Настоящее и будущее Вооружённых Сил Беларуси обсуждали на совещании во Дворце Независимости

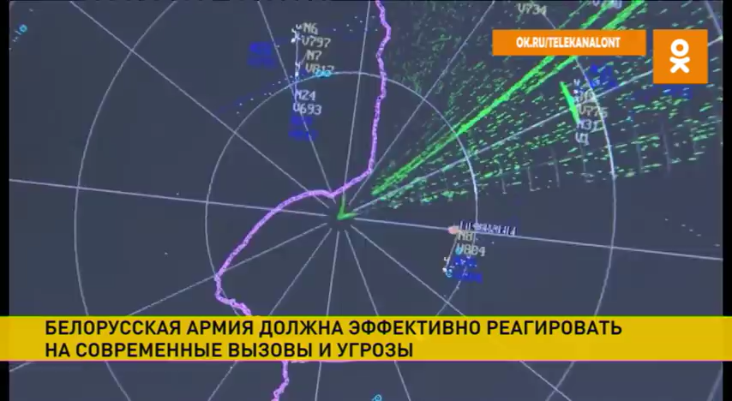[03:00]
Всего было использовано 14 контрольных целей. То есть это авиация, которая не принадлежит Министерству обороны, она запускалась с разных направлений, на разных высотах.